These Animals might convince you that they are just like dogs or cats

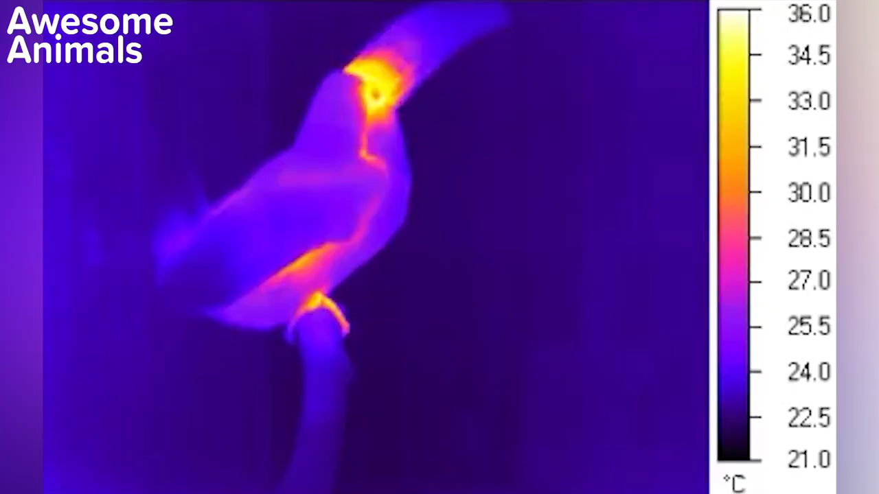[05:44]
On screen: scale top 36.0°C, scale bottom 21.0°C
Secondly, it helps a toucan emit excess heat to avoid thermal overload. Yep, this beak is not only beautiful, but also useful. Toucans have a good reputation as pets.